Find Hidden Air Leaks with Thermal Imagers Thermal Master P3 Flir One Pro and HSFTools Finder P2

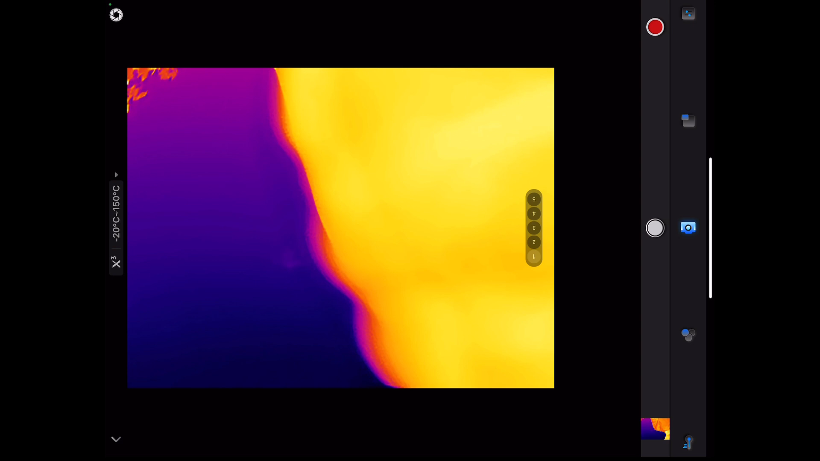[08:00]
um okay go back
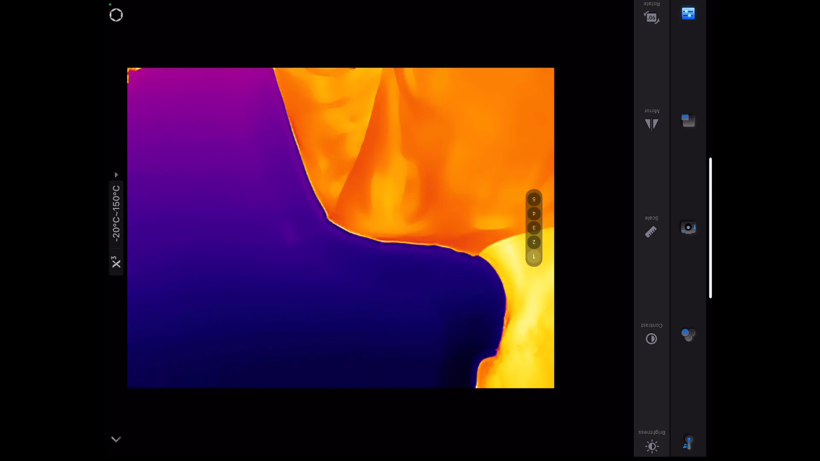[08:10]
and also there's a refresh button down here so you can just hit refresh refresh now
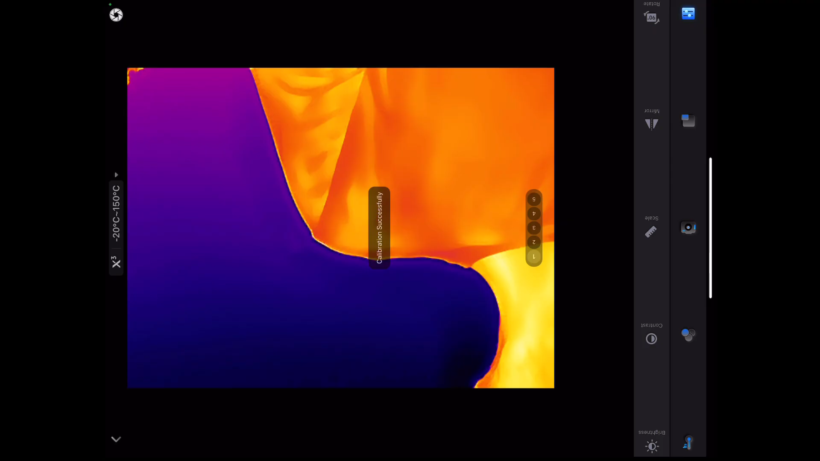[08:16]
this changes from you got your x3 and you can see when i hit x3 boom look how crisp that is on the outer edge compared to just standard x3 standard x3 standard unreal okay all right so we'd have to like i say we can change it from celsius to fahrenheit but i'm not going to do that right now but yeah
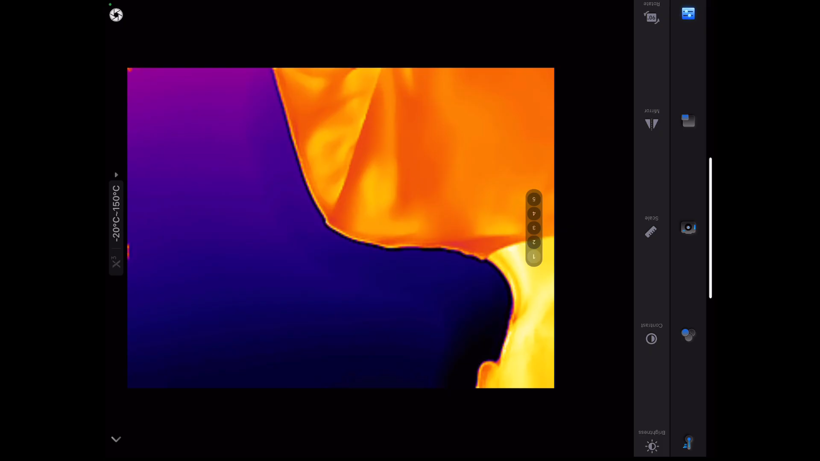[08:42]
these are the options you have for the um thermal master p3 all right so i'm up in an attic here and um
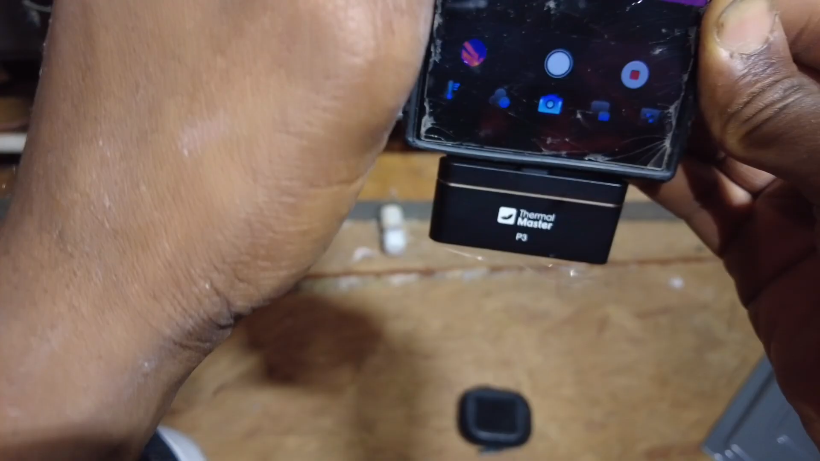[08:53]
let's see here basically
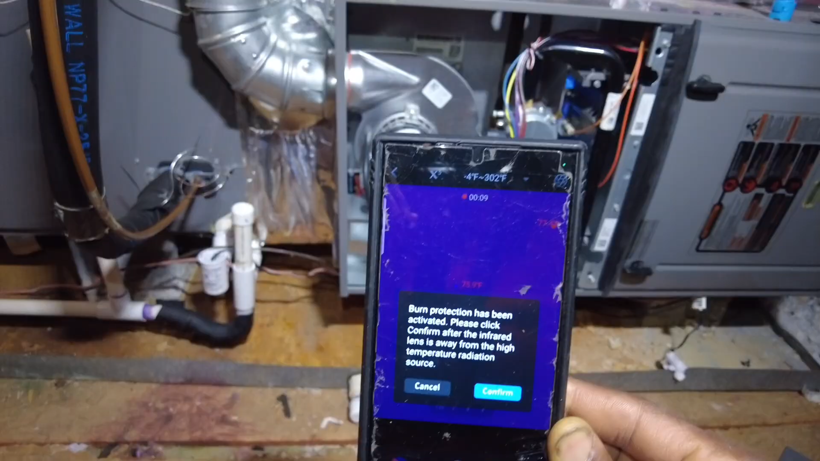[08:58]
burn protection active please click confirm all right so yeah this is a really
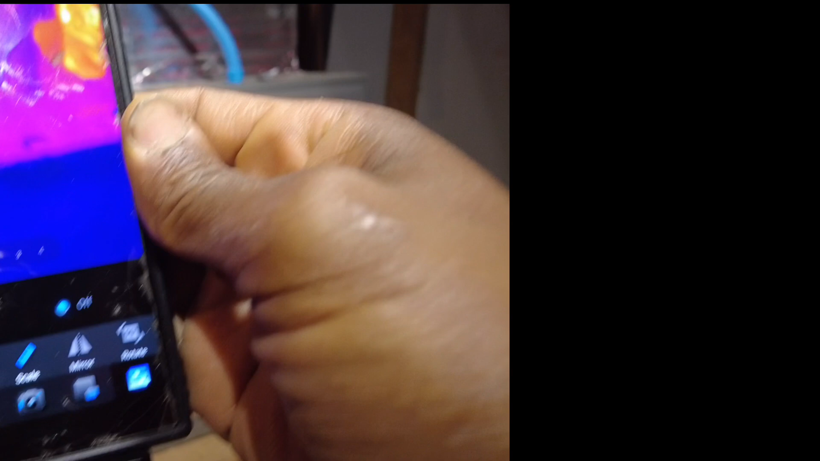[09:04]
quality camera um i'm gonna go ahead and hit start recording here okay so you can see
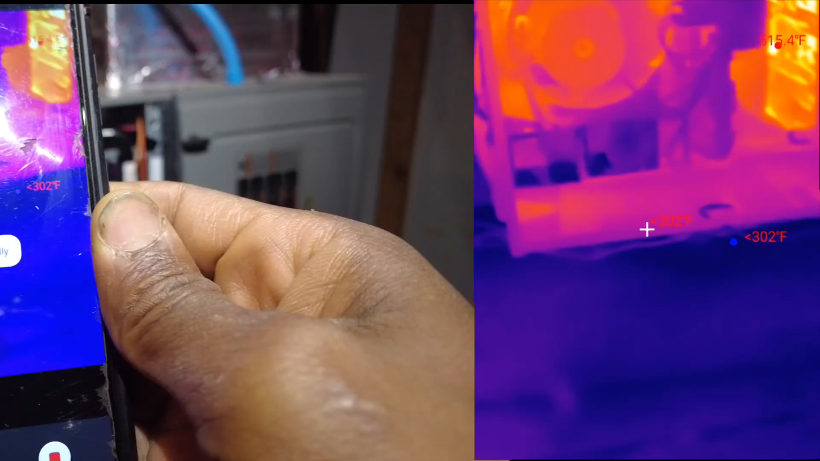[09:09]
um i'm gonna get our focus tuned
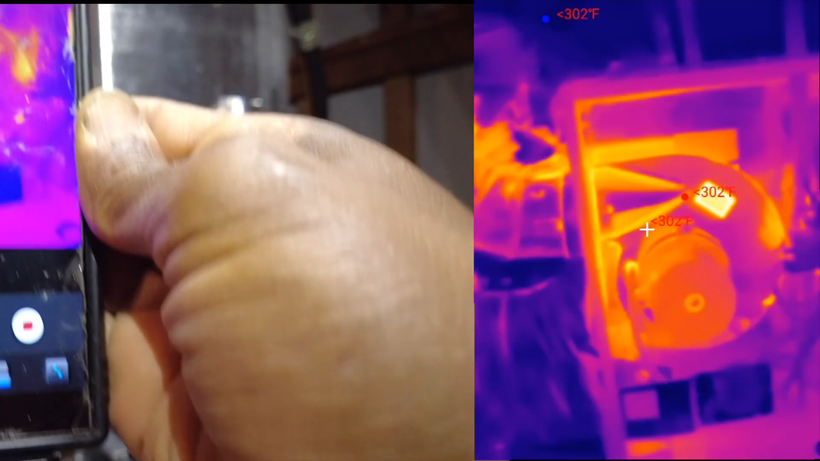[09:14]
in i'm up in an attic here i'm doing a gas furnace maintenance
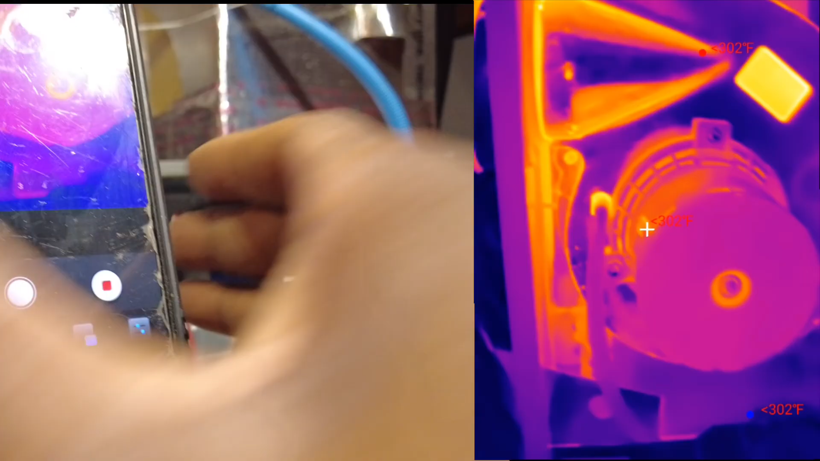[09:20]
and you can see look at the detail on that inducer you can see the wheel the frame rate is so
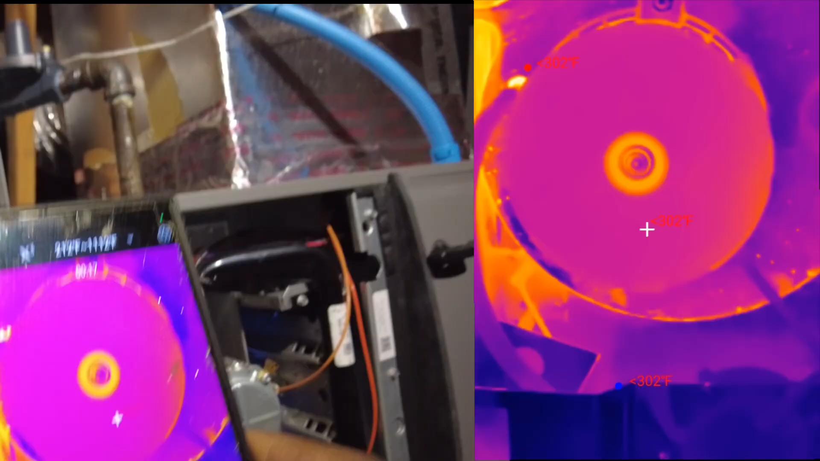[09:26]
the frame rate is so um fast you can actually see the the shaft
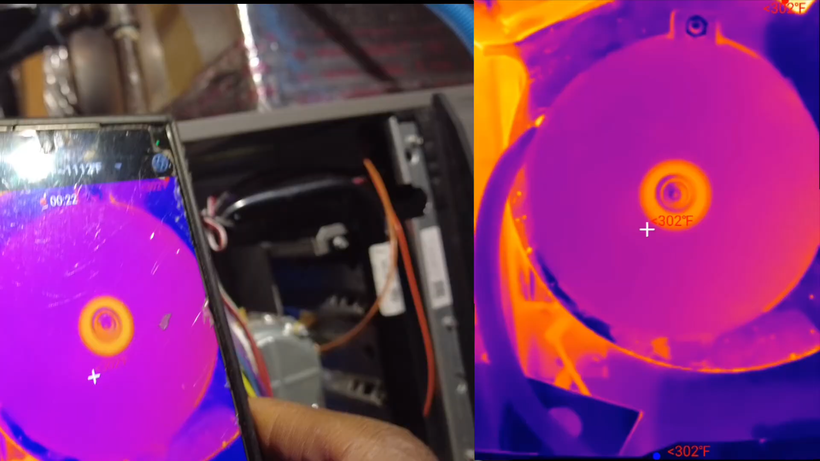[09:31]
spinning and then inducer smoothly so
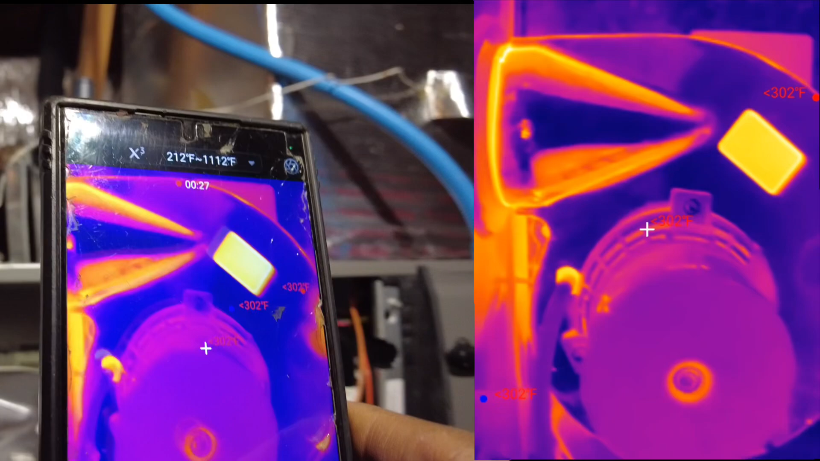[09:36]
uh let's see here
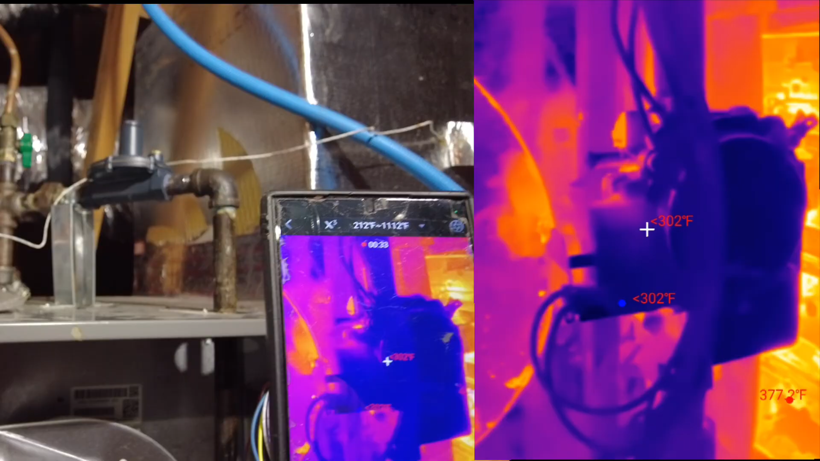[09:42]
there's the flame look at that
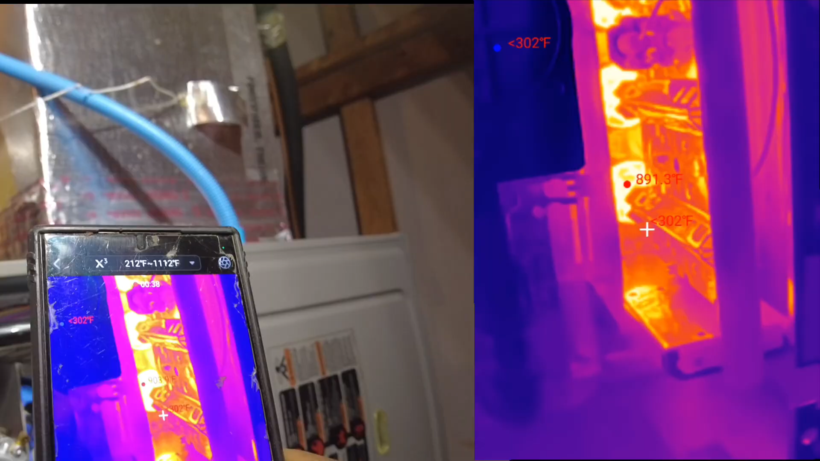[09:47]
900 degrees so if you want we can go ahead and inspect the the flue pipe